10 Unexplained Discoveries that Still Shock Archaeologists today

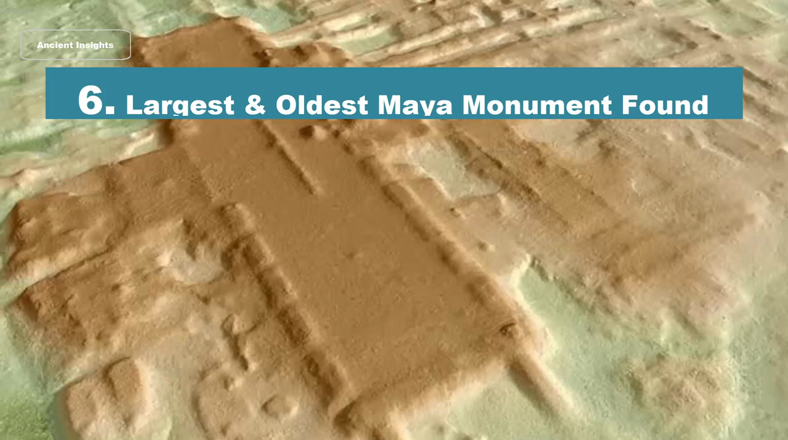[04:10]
largest and oldest maya monument discovered using lidar using lidar archaeologists from the university
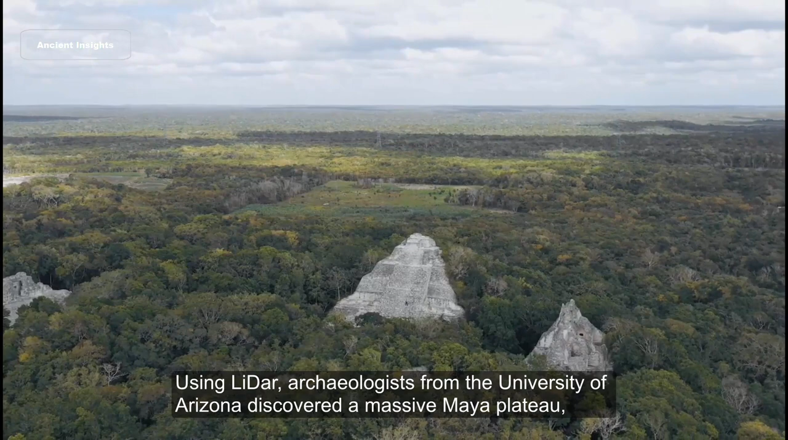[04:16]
of arizona discovered a massive maya plateau arguably the largest and oldest mayan monument
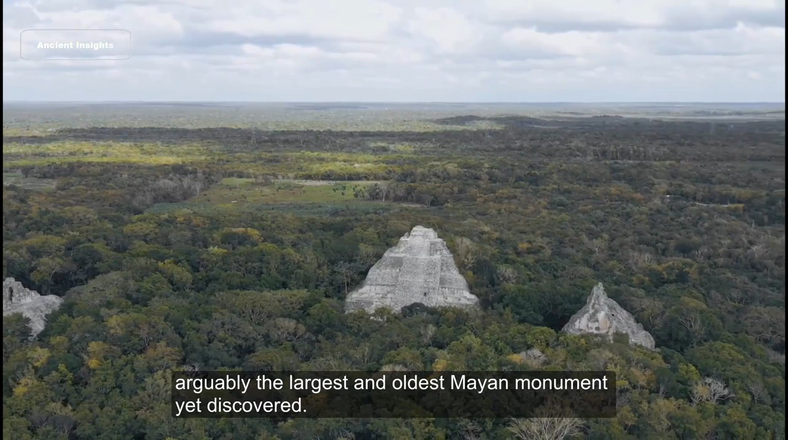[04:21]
yet discovered lidar light detection and ranging is a remote sensing
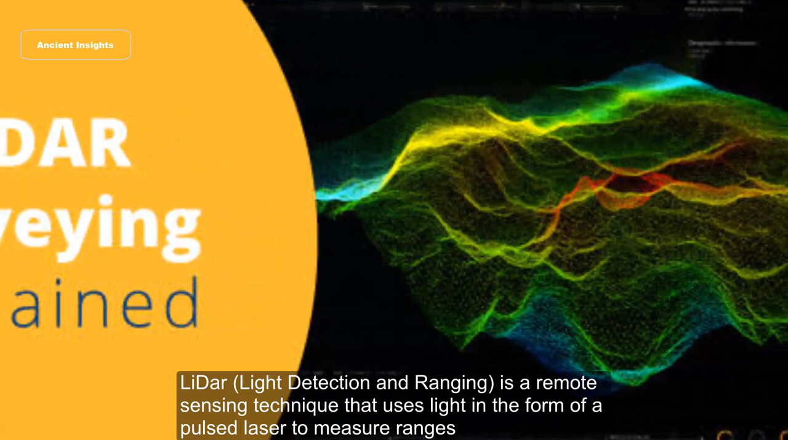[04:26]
technique that uses light in the form of a pulse laser to measure ranges varying